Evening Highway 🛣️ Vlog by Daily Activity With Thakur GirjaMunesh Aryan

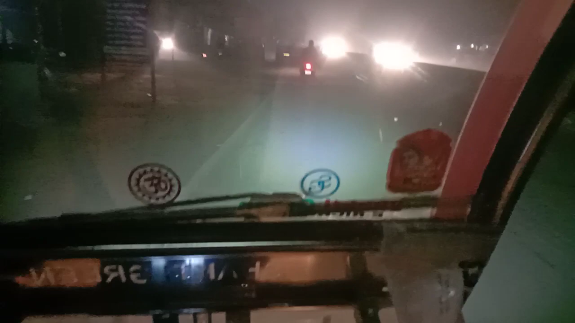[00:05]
हेलो गुड इवनिंग गाइस, आज आपका स्वागत है इवनिंग हाईवे ब्लॉग में।
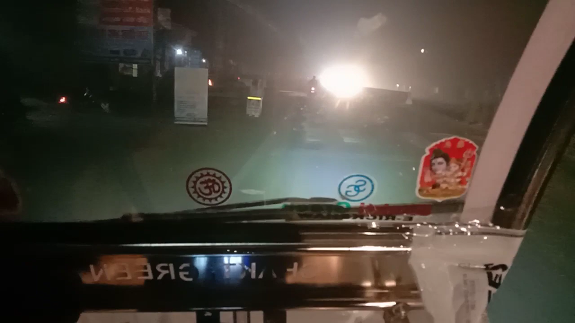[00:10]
ये देखिए शाम का समय है,
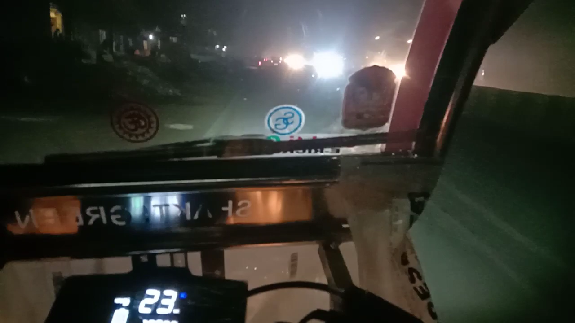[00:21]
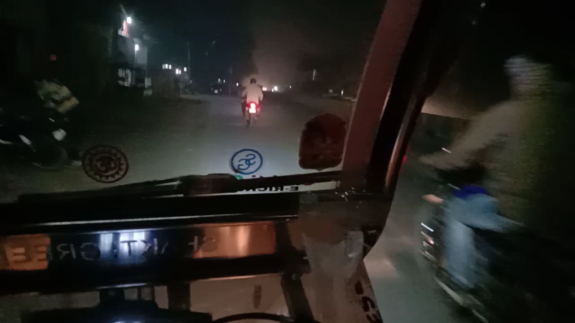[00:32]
कितना ज़्यादा धुंध है और ठंड हो रखी है।